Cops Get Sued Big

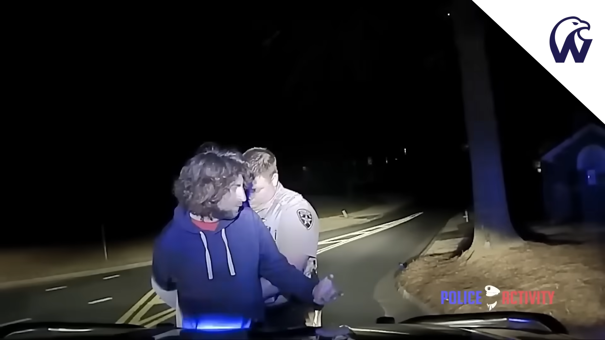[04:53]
He just turn to ask the question, why are you detaining me? And this is the result. I just got a wine. Get my fucking back. I just got a wine. You dumb bastard. Professionalism. Oh, oh my God. I just got to work. They don't know where we are.